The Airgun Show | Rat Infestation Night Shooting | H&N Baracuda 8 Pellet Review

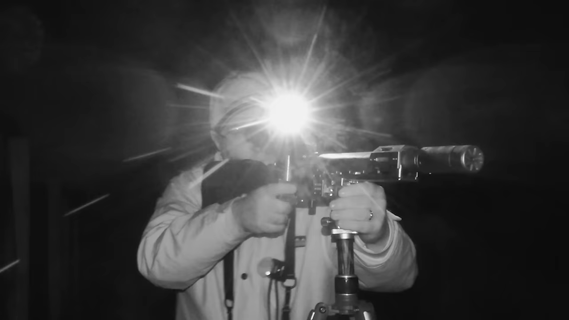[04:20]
Well I managed to get a couple there in the laurels. I can't see any more down there so what I'm going to do now is I'm going to make my way around the back of the shed and see if I can get one or two down there.
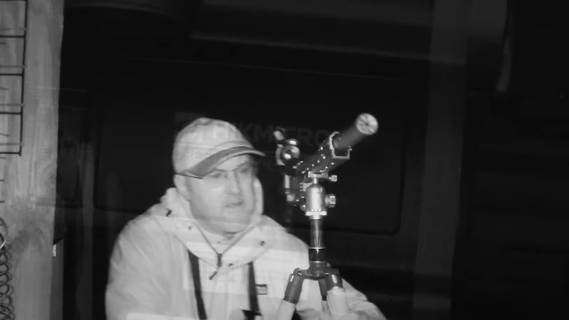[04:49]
The camera's probably picking up some sound from the fan but hopefully you can still hear what's going on.
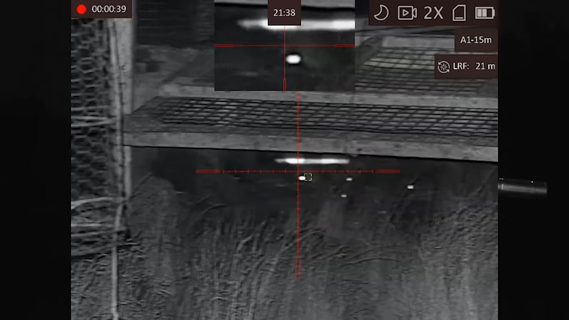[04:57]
So we can get another one.